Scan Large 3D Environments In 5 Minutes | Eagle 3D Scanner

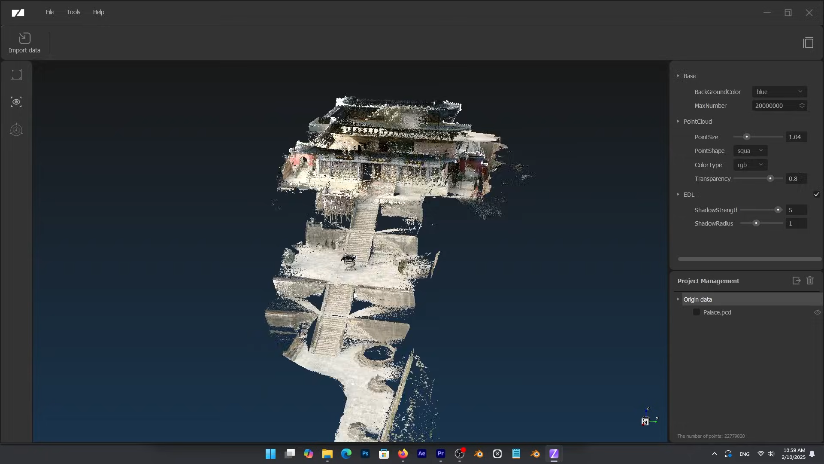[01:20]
and even complete city blocks, as you can see from this demo.
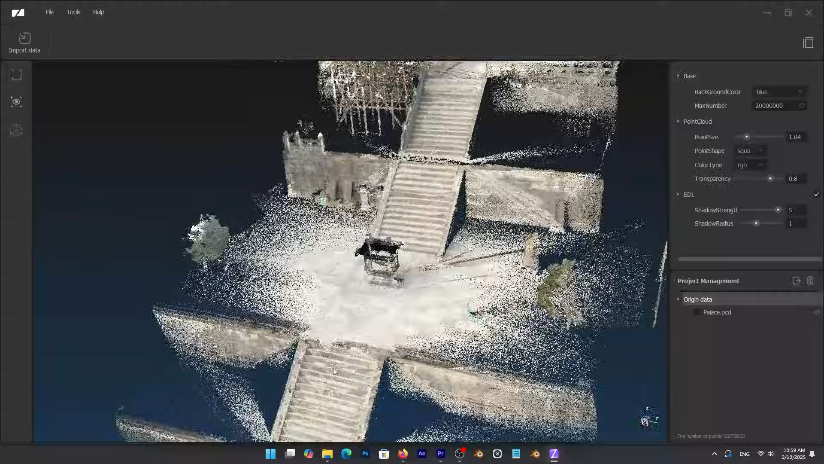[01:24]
I don't think I have seen a consumer-grade scanner with this kind of range, to be honest.
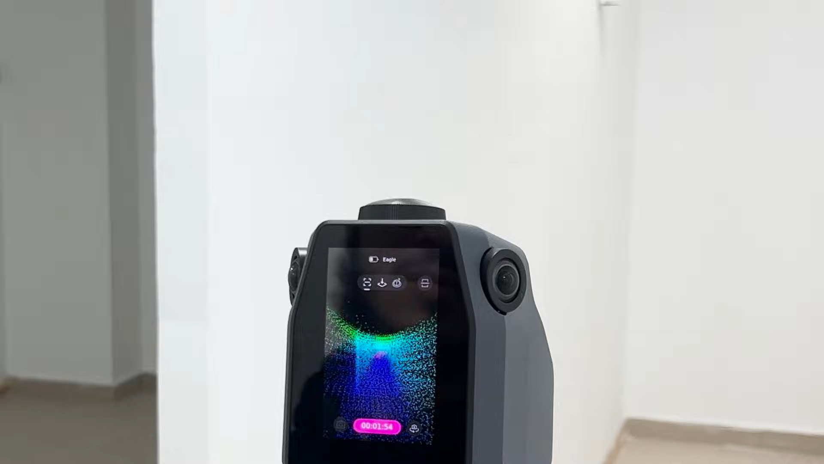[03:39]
but I want to point out that you can see a real-time preview when scanning either a point cloud or a camera view,
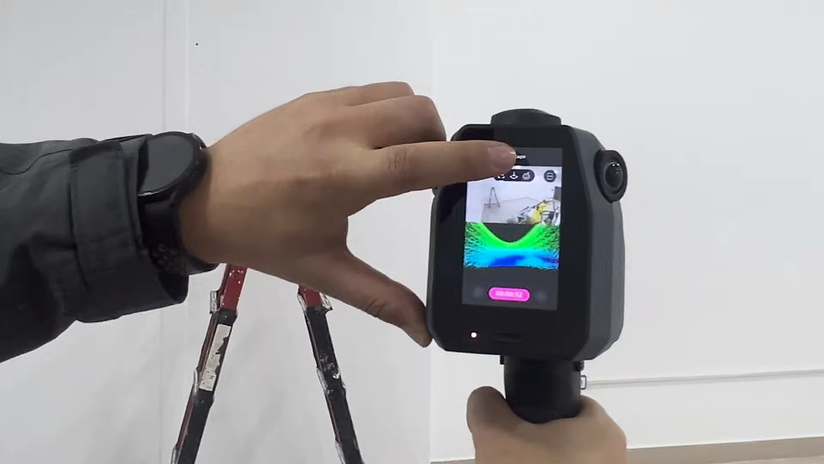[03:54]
And in my opinion, the point cloud preview is more helpful because you can see exactly what you are capturing.
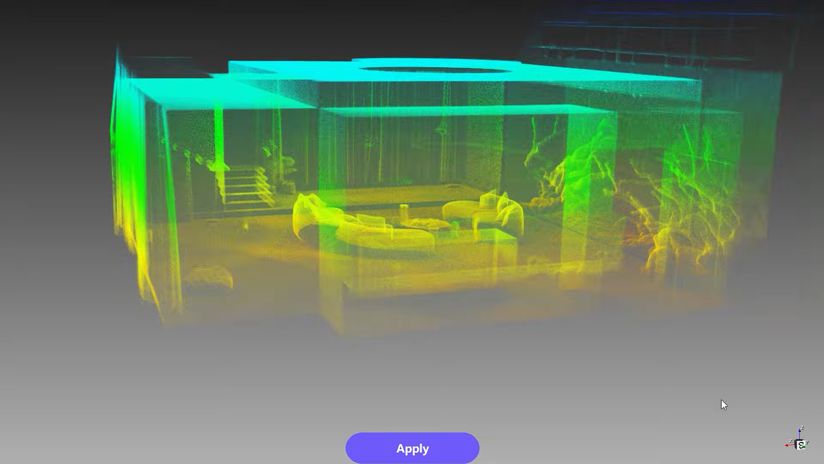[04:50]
which for something like this, I think is more than enough.
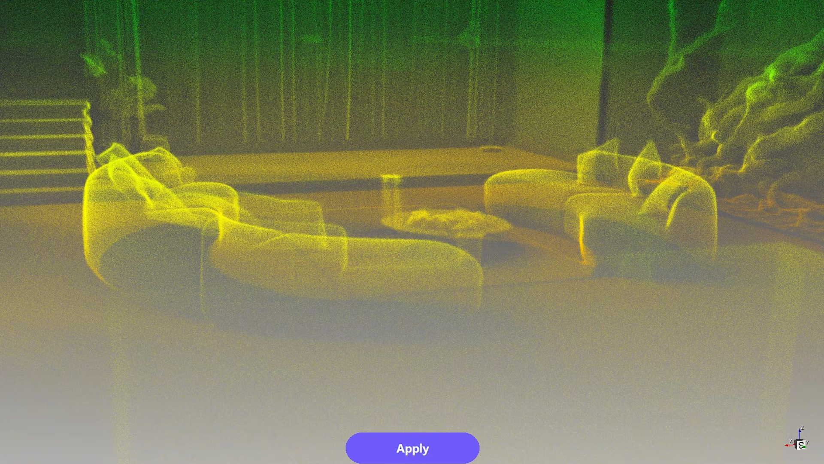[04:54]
Considering this thing can capture a whole apartment building in one pass.
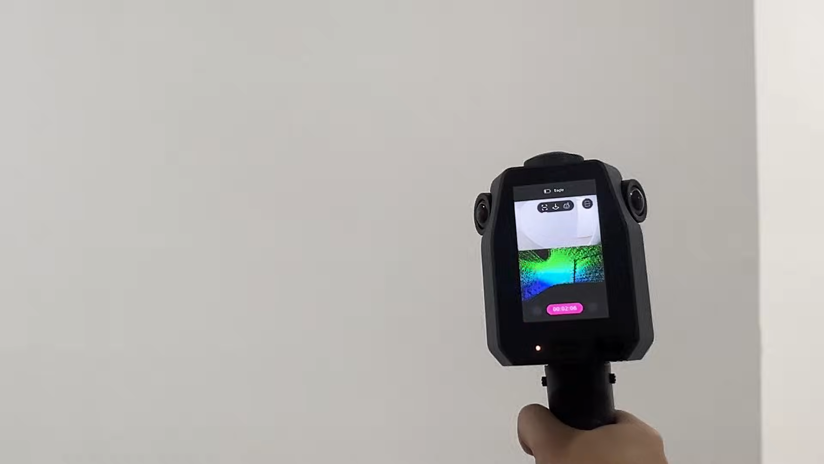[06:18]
Move around and capture as much as you want, and let the real-time preview on the screen guide you through which areas you have already scanned, and which you need to capture more of.
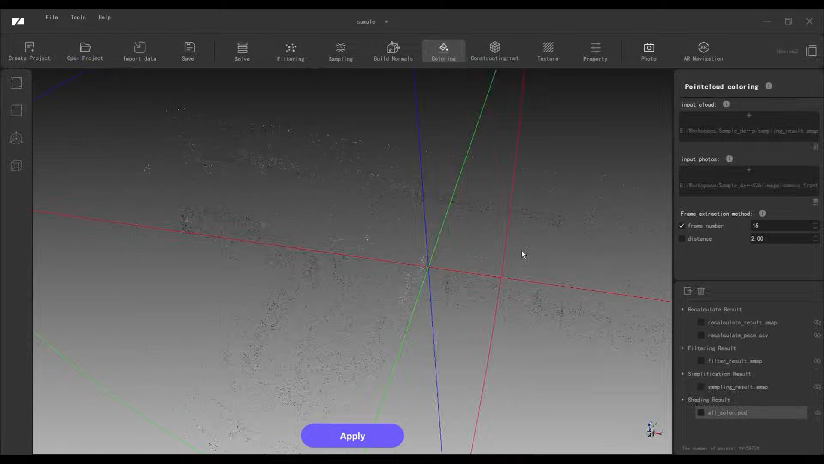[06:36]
process it by importing the point cloud and the image data into RayStudio.
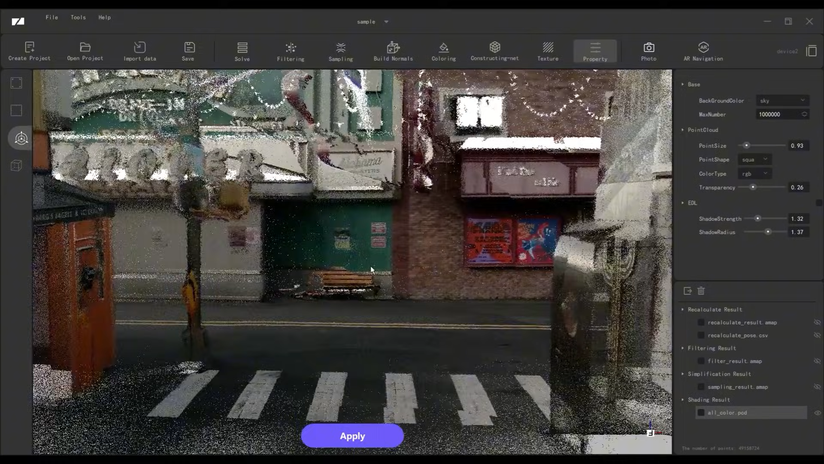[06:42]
One of Eagle's selling points is the powerful built-in software called RayStudio, which supports various data outputs,
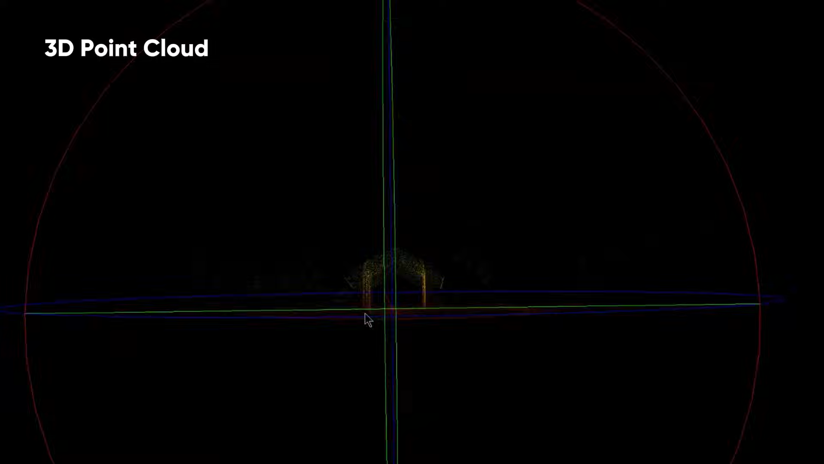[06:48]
such as 3D color point cloud,